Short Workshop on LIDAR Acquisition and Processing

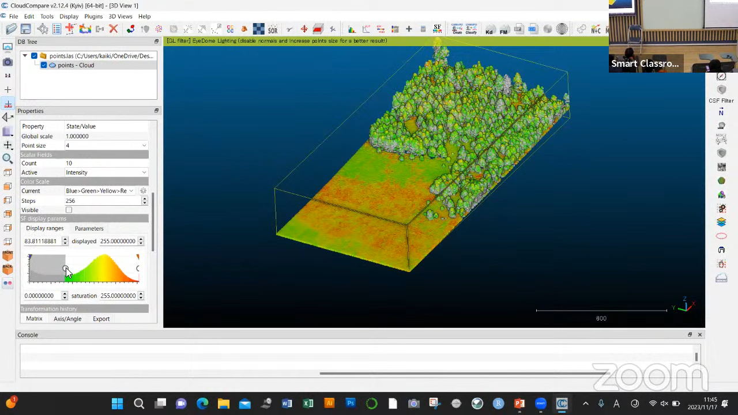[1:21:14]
different elements. And for that, you can use actually that white ball here. So you're going to grade the elements within a certain band. So you can divide them visually without touching an equation, without touching programming. And you can do it on the left, and you can do it on the right. So it doesn't work. Spintaria. Okay, like this.
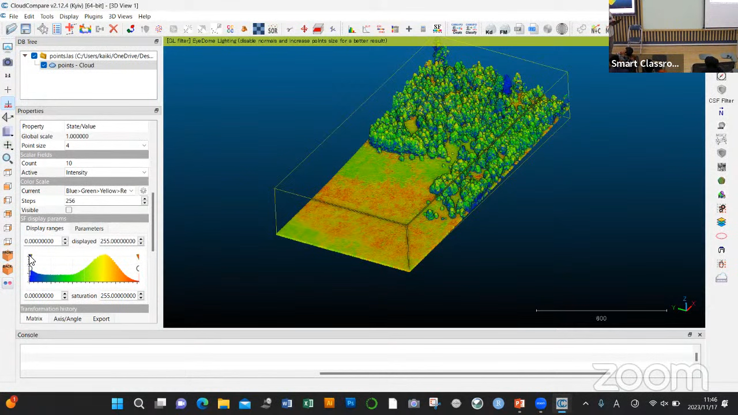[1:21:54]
You can also change the way you display your data by using the arrow at the top that has a color. And you can move the blue towards the center. So you see here, I'm seeing, oh, actually the blue is going to be mostly the trees. So there is still a lot of green in there, but the blue, definitely the trees. So what I can do is to then grab that element and say, okay, all of these are the trees.
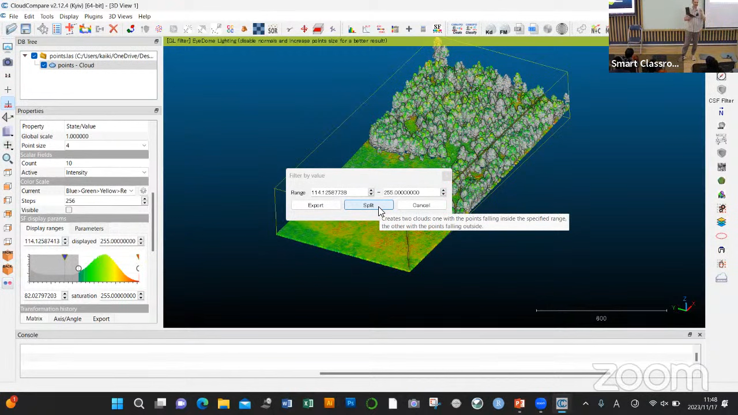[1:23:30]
Do not export, because export is going to delete the data you don't want. Split is going to keep the two so that you can continue working on your subset and you can work again and again. Then we're going to split.
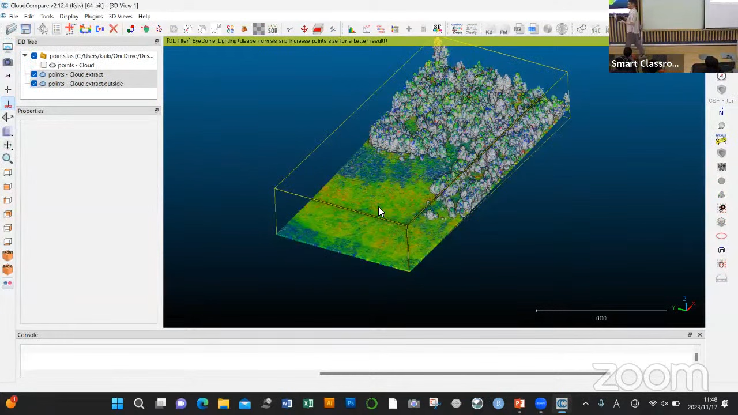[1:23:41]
And you see from the original point cloud now, we have two subsets. So if I remove the first subset, you see this is the vegetation with some points on the ground.
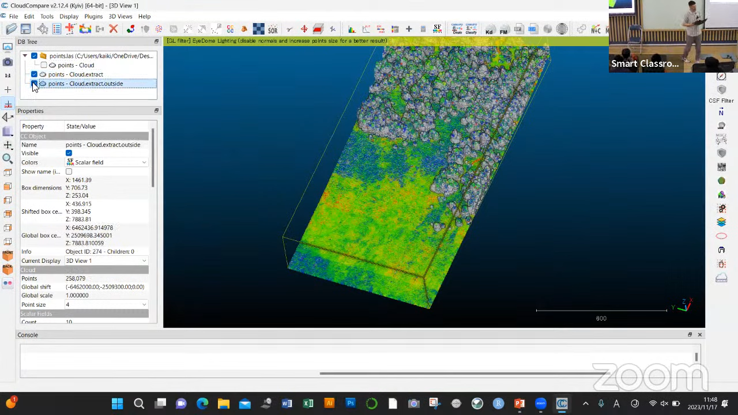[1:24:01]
And this is supposed to be no vegetation, but still not.
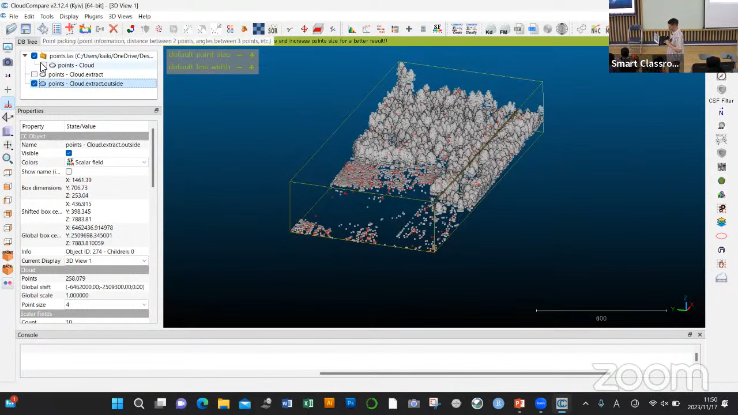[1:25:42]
Let's say if I use this, I will use that tool here.
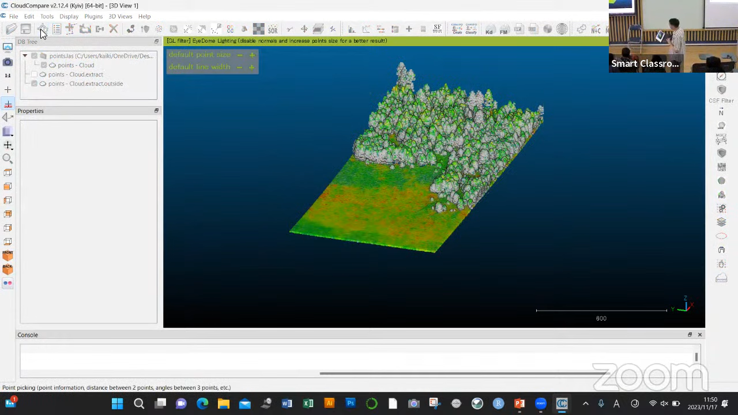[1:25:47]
And let me zoom a bit. And it's not the best way of doing it.
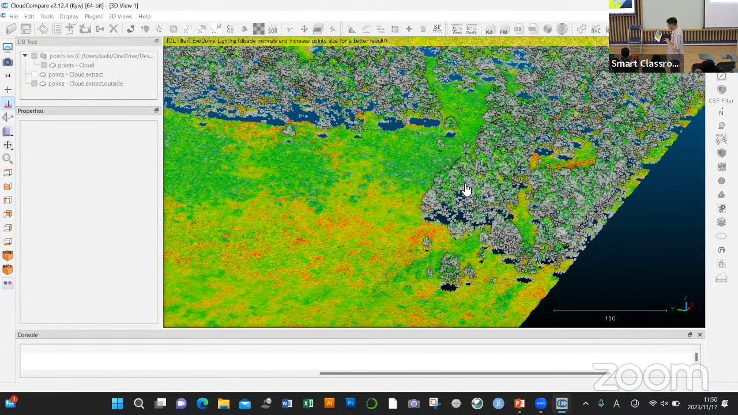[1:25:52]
Hold on a second. Okay. So imagine I want to measure a tree. I'm going to get this tool here. And I'm going to go at the top. Go away. And the bottom, length, distance, 53.
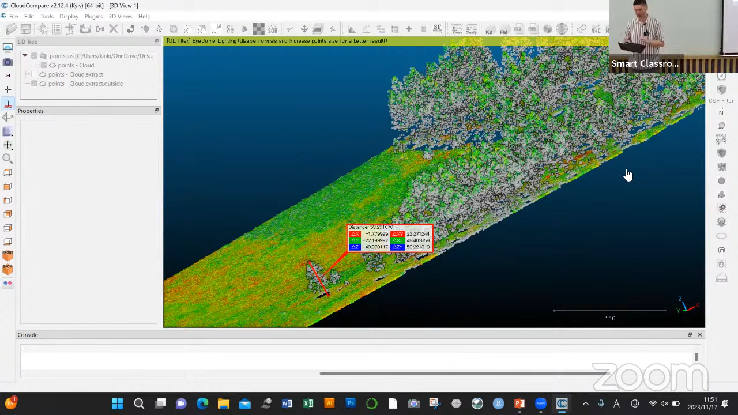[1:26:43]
Okay, there is someone who asked me a question. You can measure anything in the point cloud. So one thing, this point cloud is in the US, so it's not in meters, it's in inch. So it's going to look weird, but we don't care, it doesn't matter. So one thing you can do is to measure the length, but also localization of different points. So what I was showing is that when you have a tree, you can go and use this tool here, the one on the left. Just click on it, you choose, let's say the top of the tree.
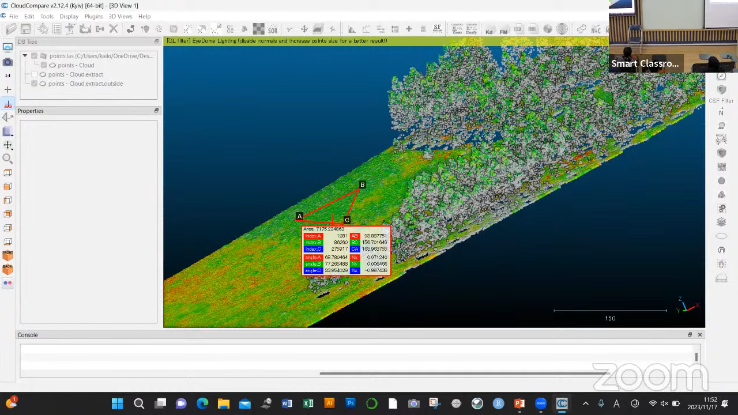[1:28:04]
And it's not the area like in GIS, which is vertical and flat, it's on the point cloud. So you have actually the real area of the lens.
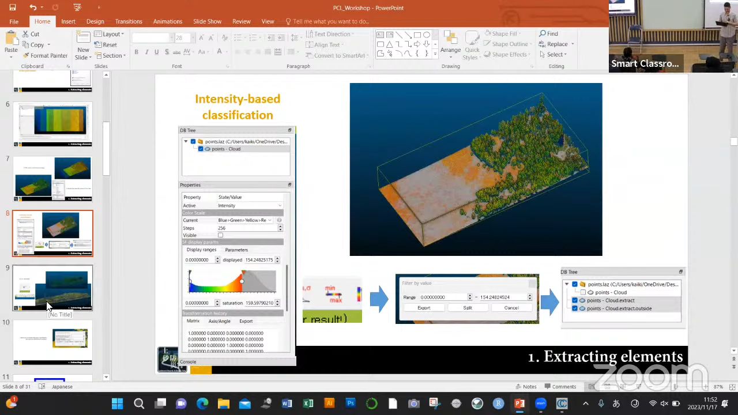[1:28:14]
And then for people like who loves doing things by hand, you can also cut manually. If it's just a pain in the ass to just go and play and it's easy, you can use the button here. You see the scissors?
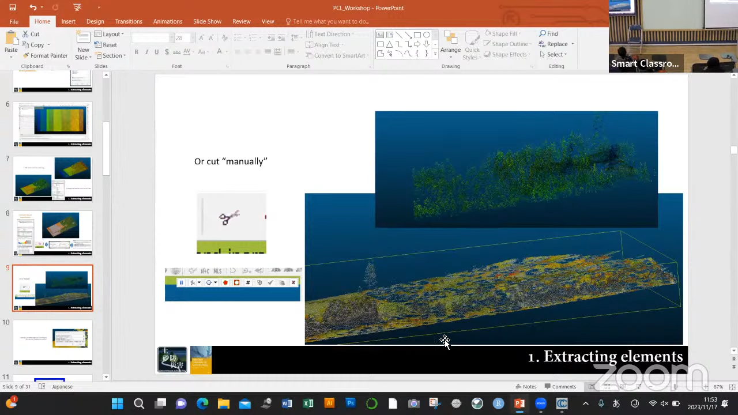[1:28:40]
There is a scissors button which is in Cloud Compare. So you choose your point cloud. There is a scissors button here. You can use that to cut things.
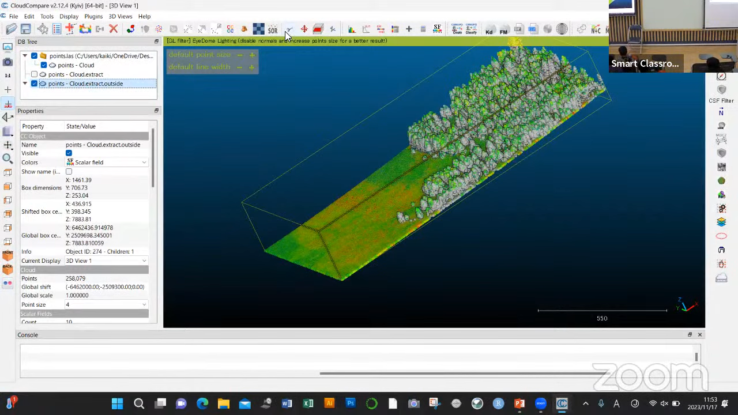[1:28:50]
Now let's say I want to cut the trees above a certain height.